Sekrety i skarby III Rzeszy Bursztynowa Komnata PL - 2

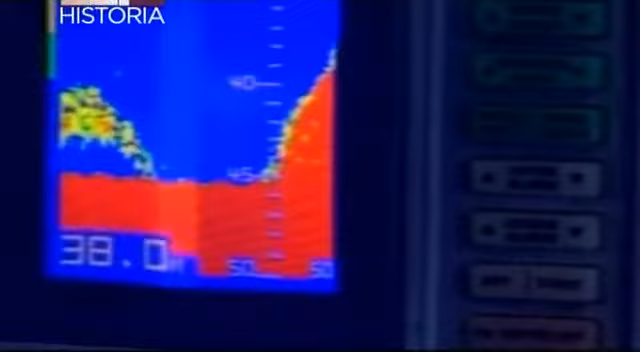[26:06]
Sonda nam pokazała, że jesteśmy w tej chwili nad śródokręciem i przesuwamy się w kierunku Narufy.